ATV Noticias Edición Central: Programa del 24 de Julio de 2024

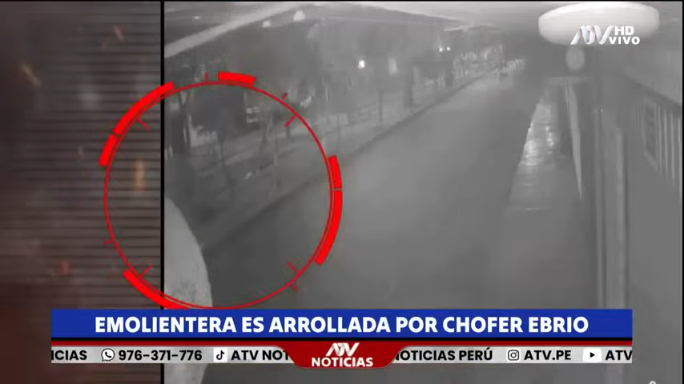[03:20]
Cámaras de seguridad captaron el trágico momento. En las imágenes observa cómo el taxista, Carlos Herrera Velázquez, de 67 años, manejaba a excesiva velocidad cuando atropelló a la madre de familia, que murió instantáneamente.